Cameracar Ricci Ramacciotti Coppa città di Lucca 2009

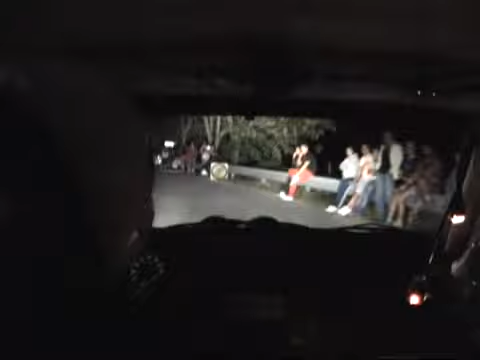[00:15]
2, 1, vai, tornante sinistro, 20, sinistra 3,
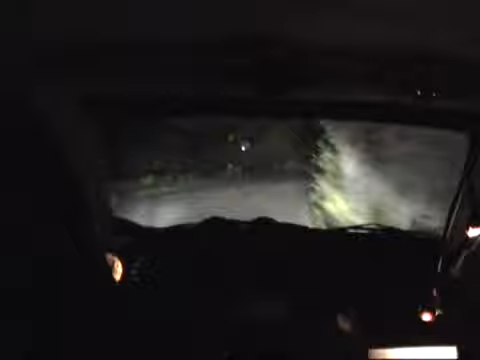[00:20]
in, destra 2 lunga, 2 lunga e sinistra 2, 2, 2, 20, destra 4 meno corta, 4 meno corta, per sinistra 6, destra 3, 20, destra 3 lunga, in, sinistra 4, per destra 3 più tieni, in,
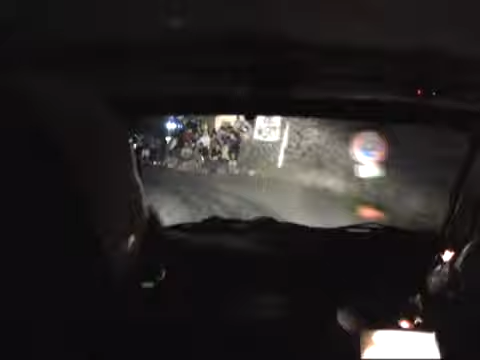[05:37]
destra 2 doppia, sporco uscita taglia,